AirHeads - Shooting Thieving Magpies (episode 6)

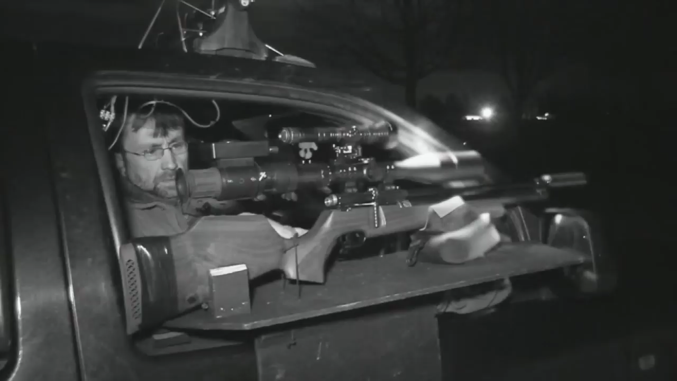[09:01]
his FX cyclone we're out one of his permissions on one of his contracts doing some rabbit control and brother David
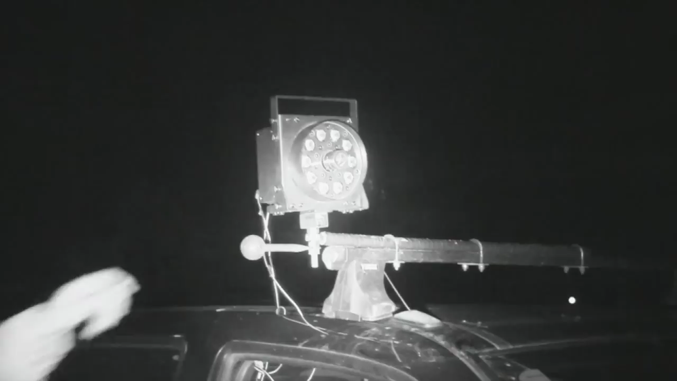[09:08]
has made him this remarkable spotter so from the cab he can pan and tilt and spot all
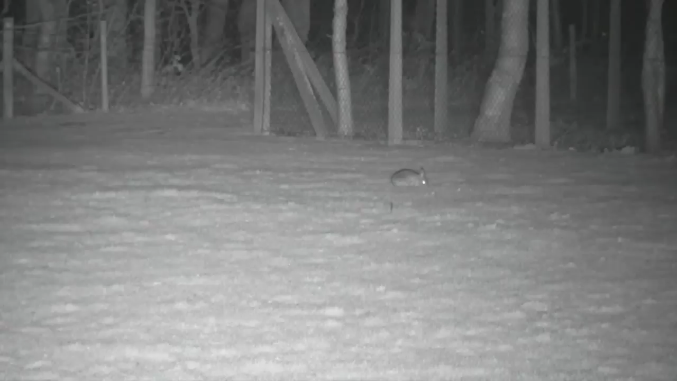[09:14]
the rabbits without using any white light or red light
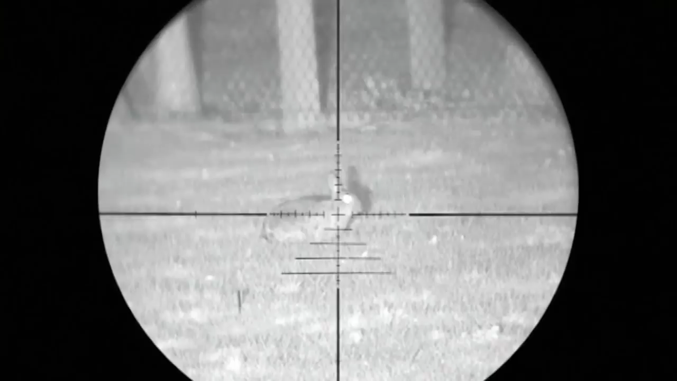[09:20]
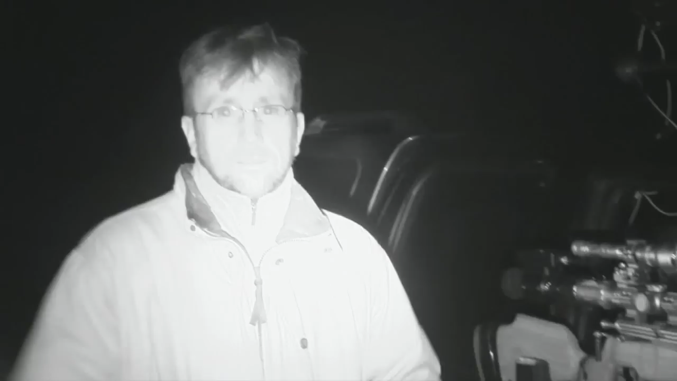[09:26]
so night vision on top of rifle on top of homemade door rest that allows simon to leave
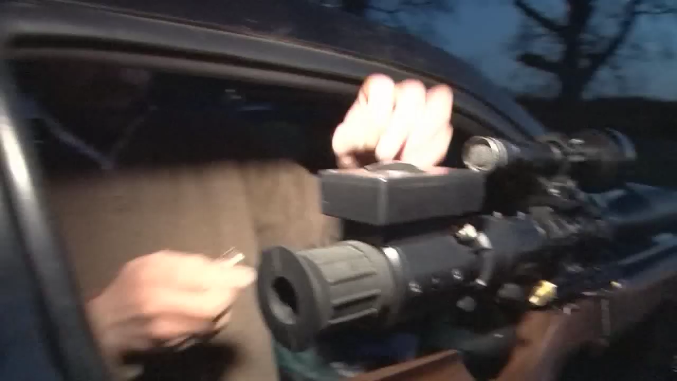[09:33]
rifle in situ when retrieving rabbits spotter with camera in centre of IR
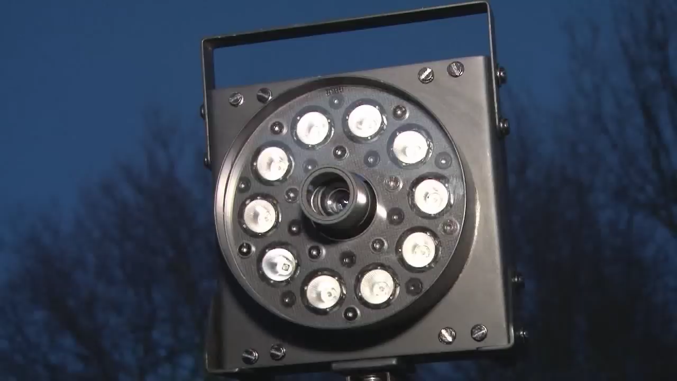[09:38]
cluster all plugged into camera in the cab and
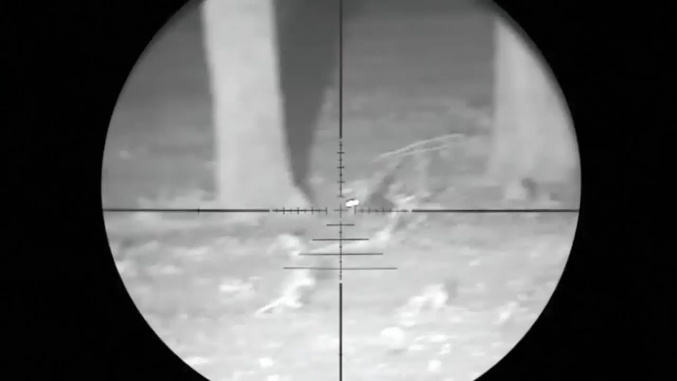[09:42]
look there's one there let's see some shooting boys I've
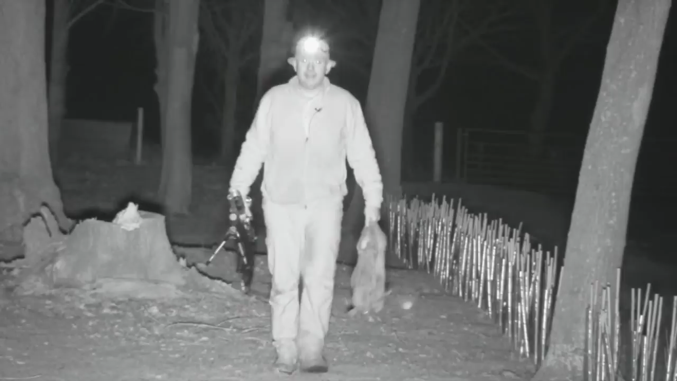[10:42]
15 and 16 grain pellets and I just find you have no loss of accuracy and it's so much easier to shoot than a standard sub 12 foot-pound air rifle this one does not look too good we thought
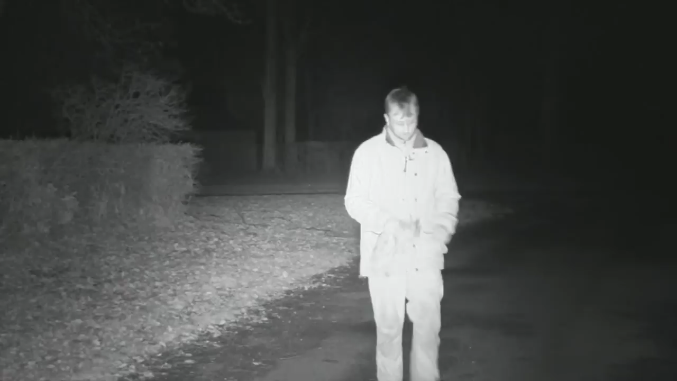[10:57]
that one was acting a bit strange the body behavior just wasn't quite right and it hunch proved correct
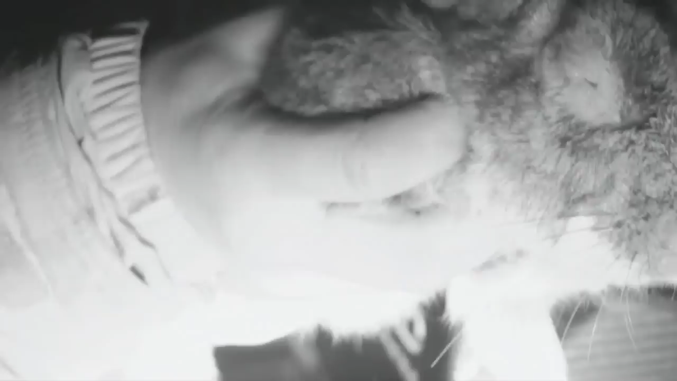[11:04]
it's got the onset of a bit of myxomatosis here a
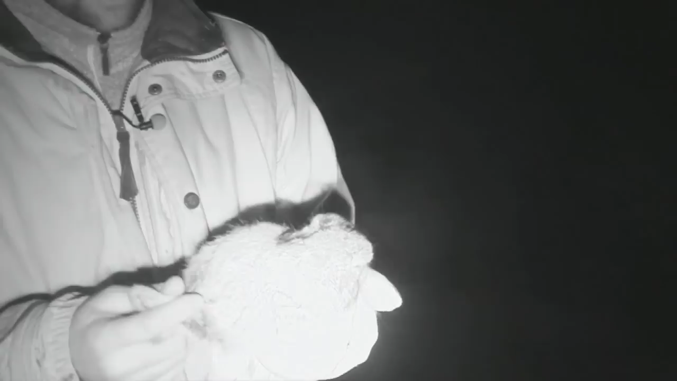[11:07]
horrible sight and if you know things weren't bad enough with the floods and
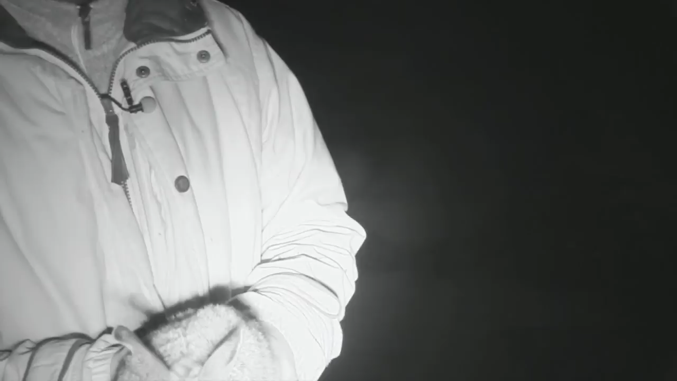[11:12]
me patrolling around here they succumbed to a mixy it's a sad state of affairs but that's nature for you Darren decides to
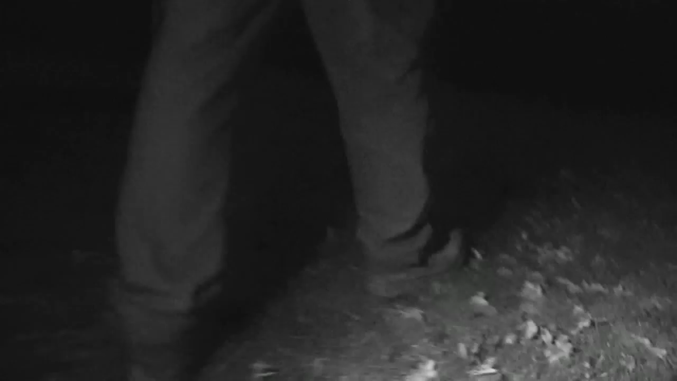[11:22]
stalk into one patch the downside is the strong IR beam behind him from the camera and truck the whiteout doesn't help
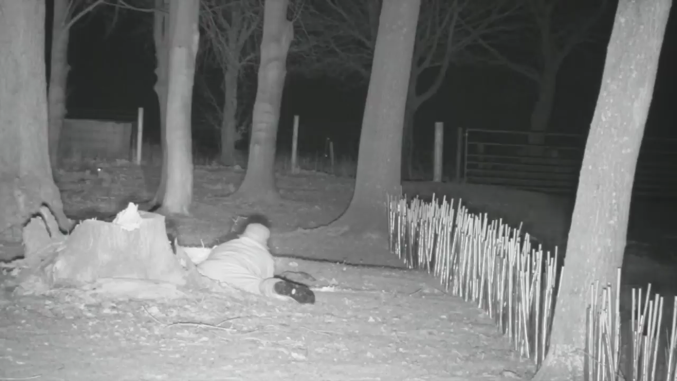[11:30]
but he gets a nice one 58 yards from where I laid very
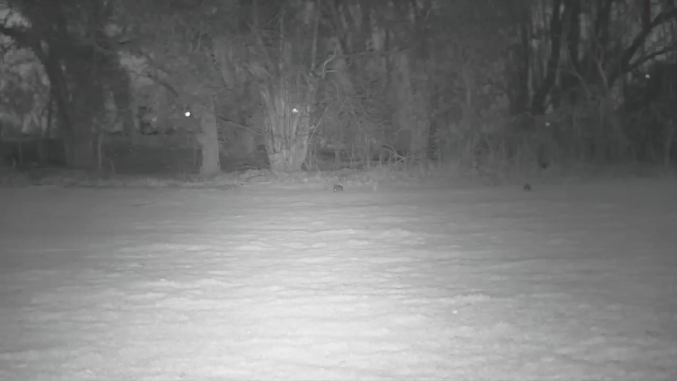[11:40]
pleasing the truck the FAC spotter and screen is making rabbit control a comfortable evening out but the one downside is